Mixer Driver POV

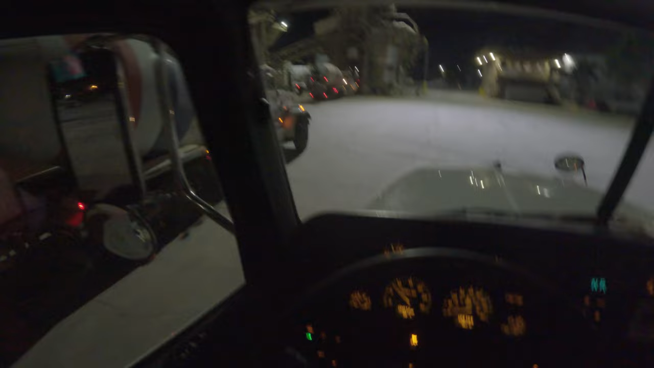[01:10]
Get loaded in front of us, and then we're next. So I guess we just sit right here and wait until we get loaded.